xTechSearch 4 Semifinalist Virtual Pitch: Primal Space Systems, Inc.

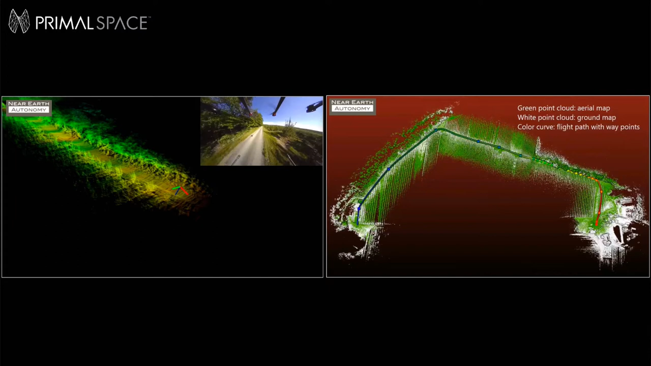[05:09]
GPS-denied navigation through 3D map matching, which matches the white point cloud data set. And if you click there, it'll probably show the video, the white point cloud data set to the green real-time sensor data set that is being generated. But 3D tiles nav and GPEG software will enable much better ways to develop and distribute this critical 3D data to rapidly allow this type of navigation in complex,
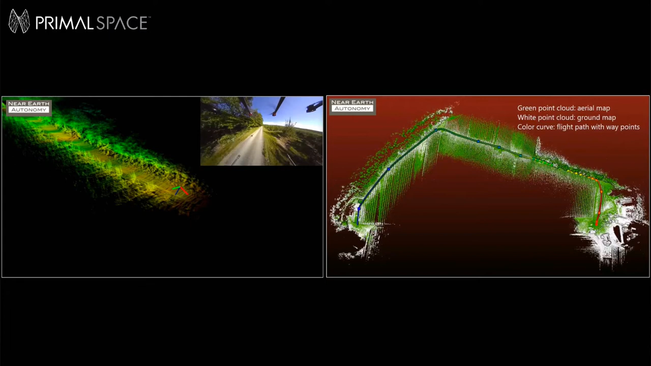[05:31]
obstacle-rich, previously unmapped, and otherwise denied operating environments. Next slide, please. Next slide, please. This is a high-level architectural view of the encoder, server, and client software components.
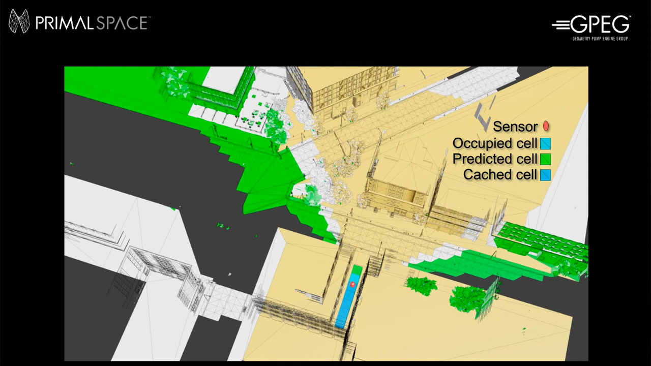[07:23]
maintaining a very efficient hyper-local data cache,
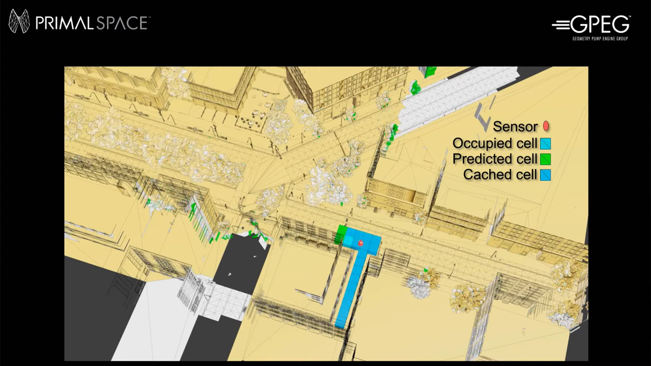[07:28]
and that this also eliminates large amounts of irrelevant occluded and unchanged data from network transmission,
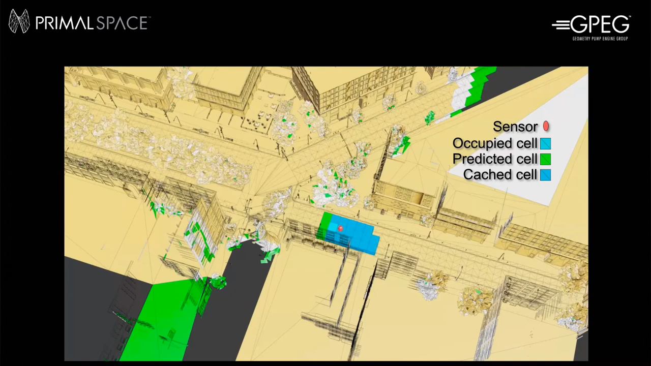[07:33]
significantly reducing bandwidth requirements.
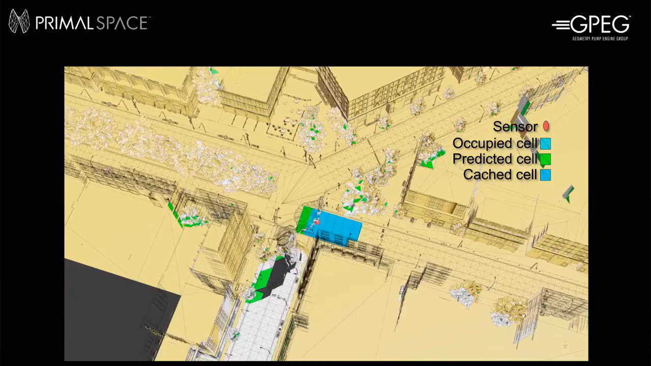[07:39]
Next slide, please. This slide summarizes our SBIR work for Army Research Office completed in 2019. We flew over the Fort Indiantown Gap combined arms collective training facility and converted massive point cloud data of about 4.4 million points to a GPEG stream at a tiny 27 kilobits per second.
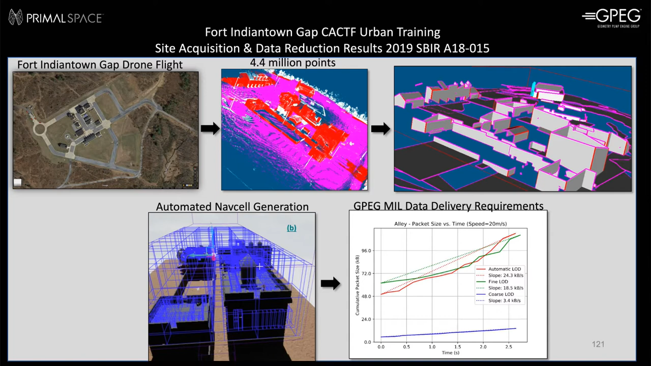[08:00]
That's not megabits per second, but 27 kilobits per second to stream all of this data essentially real-time. Next slide, please.